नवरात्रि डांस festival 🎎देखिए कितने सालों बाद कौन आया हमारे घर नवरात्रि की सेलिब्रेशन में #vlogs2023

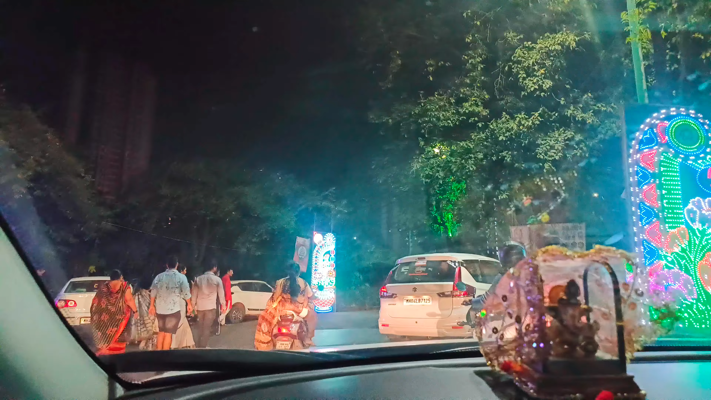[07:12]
अच्छा है ना बाबा, मस्त लग रहा है ना बाबा, मस्त लग रहा है ना लाइटिंग।